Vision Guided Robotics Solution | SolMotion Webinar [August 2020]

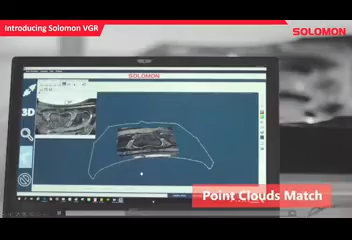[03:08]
And what we can do is we can recognize the engine hood. You can see the robot path right there. And when this hood shifts, when it rotates, we can adjust the robot path accordingly.
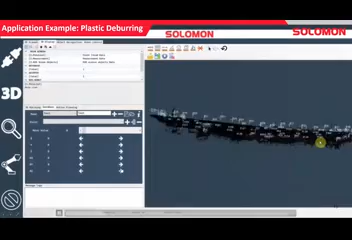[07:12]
So you can see a lot of different points on this point cloud of this container. All these points have been automatically generated by our AI.